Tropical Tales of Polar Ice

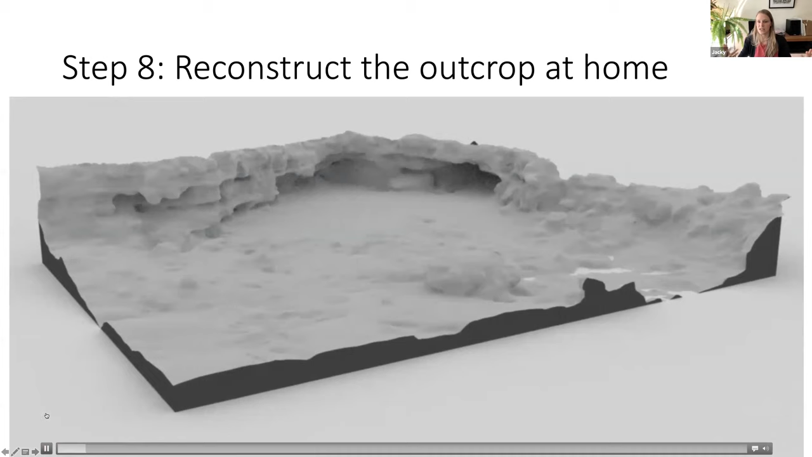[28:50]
model of the outcrop and this is an example here so it's a 3d surface that's just based on measuring kind of a few ground